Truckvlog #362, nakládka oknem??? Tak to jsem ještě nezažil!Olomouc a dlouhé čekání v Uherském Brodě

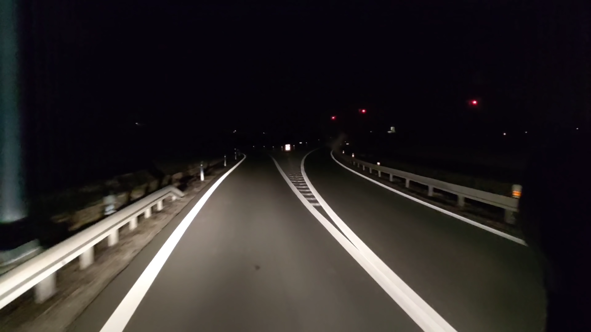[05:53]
Cestou z Prahy do Brna na mě blikali a mávali dvě sklápěčky, jedno frigo a jeden tandem.
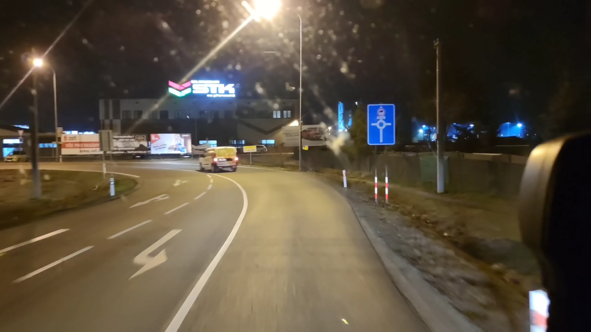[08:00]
Ale nově tam samozřejmě, nebo nově, už je to tam nějaký pátek, tak tam dali ceduly zákaz zastavení pro nákladní vozidla.